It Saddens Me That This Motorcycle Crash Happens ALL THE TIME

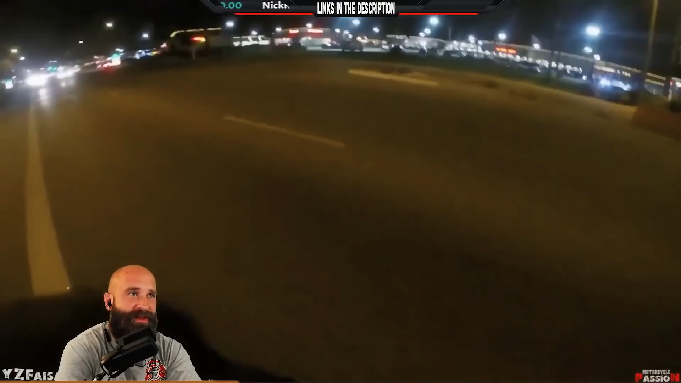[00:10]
a little fast for the area a little fast way too fast oh yeah yeah yeah my biggest fear is collision on this green light okay whatever this guy's turning right what's going on here why is that stopped and that's why why would a car stop
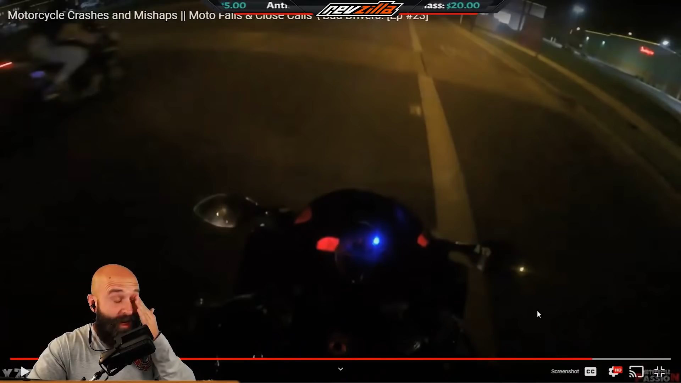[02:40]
have a feeling he knows that we're gonna have to turn right at this intersection coming up because we're gonna stay in the right lane we're looking back okay everybody everyone did their thing we're in the right turn lane now
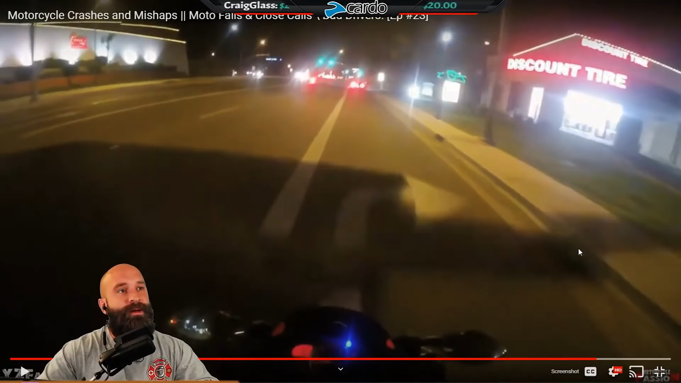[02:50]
so maybe he knew that that's what we had to do so maybe that's what they were doing right maybe that's what okay so if that's the case man you guys are not setting yourselves up for a good turn you're hauling butt on a 90 degree turn with curbs with with low visibility with cars in the way uh very poor choice very poor choice the only person that could probably make this turn is this guy that's riding right now
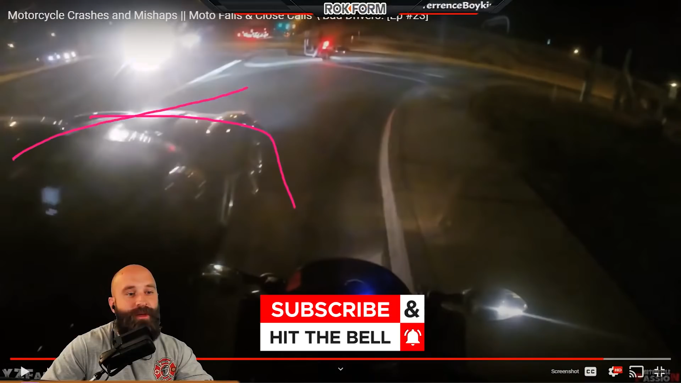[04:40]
around this vehicle maybe not maybe the vehicle is way back there and just witnessed this uh but try to cut in and went wide boom hit this curb instead of going where they're supposed to go because of speed it's same thing with the cornering uh this is just a scarier spot so you have less uh space to really do your maneuvers so you shouldn't be going this fast anyways but that's probably what happened but then here's the thing let's say he low-sided and slid into the curb ay yai yai yai yai easily broken bones easily things like that uh be very careful